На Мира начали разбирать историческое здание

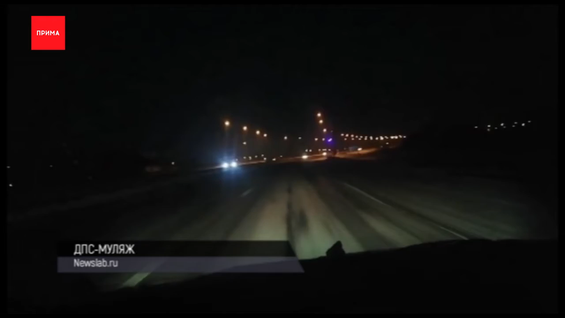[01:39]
Прибор имитирует мигалки патрульного автомобиля. Его цель – привлечь внимание водителей, двигающихся по федеральной автодороге со стороны Ачинска в направлении Красноярска.